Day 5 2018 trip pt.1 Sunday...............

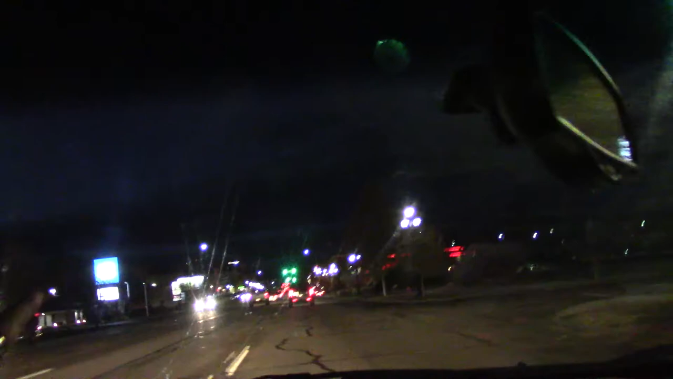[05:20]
Less than a half hour. And I'm in Idaho. Just taking this main street. Boop! And it goes in just... From town to town to town.
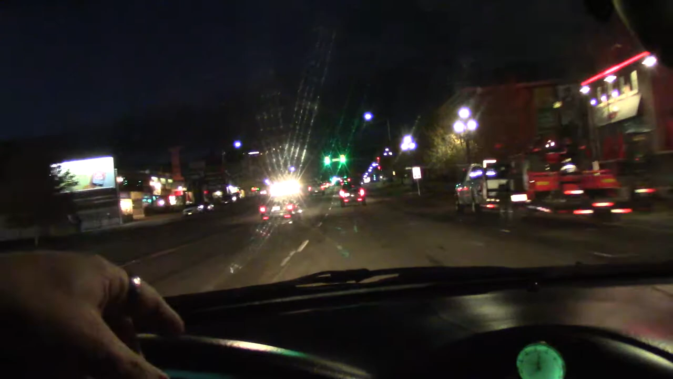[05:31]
Goes into Smithfield. Or... Smithville. Whatever it is. Smithfield. I can't remember. And then... Something else. Providence is behind us.
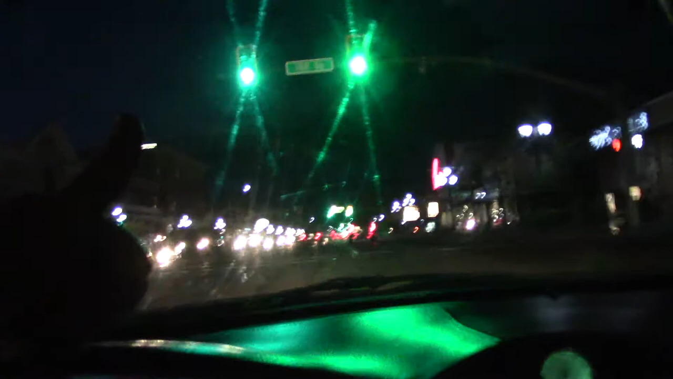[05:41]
There wasn't anything here. 20 years ago. Look at... See? Look at... That store.
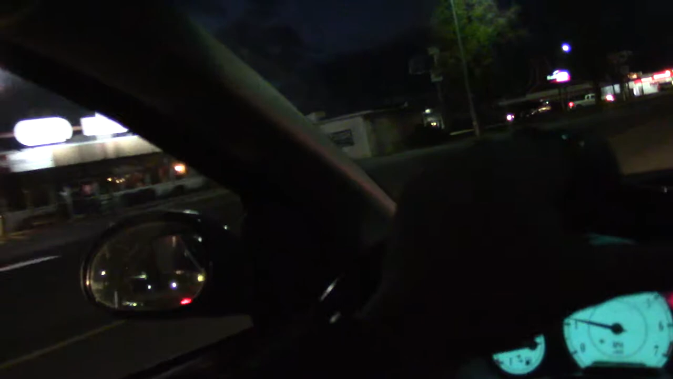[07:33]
There's just little towns. And this is a college town. Uh... Utah... State. I think it's Utah State University. With the Aggies. And the friggin... It's huge. The stadium is like a... Looks like a professional football stadium.
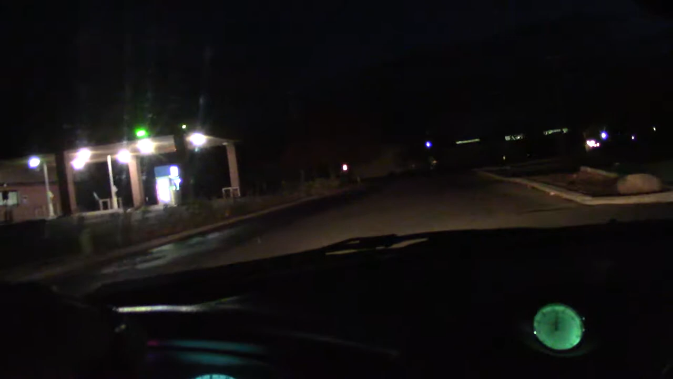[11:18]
Or less? And it's like... A two story house. But there you go. And he's up that hill always. And... He does have some of my guitars. So... I'm not telling you where he lives. And that's the end of that. Alright. That's it. All you're seeing is lights and darkness and... Crap. I hate... When it gets dark early.